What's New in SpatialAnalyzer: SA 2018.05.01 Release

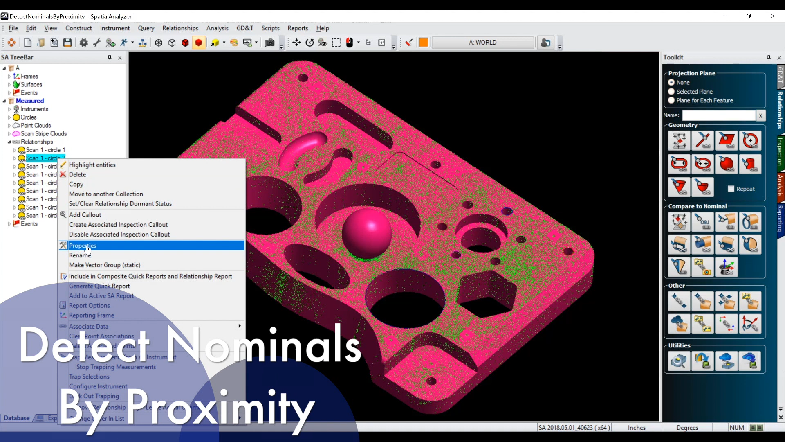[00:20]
Our previous release allowed the user to detect nominal features from CAD and compare them to measured points or clouds that exist within geometry relationships.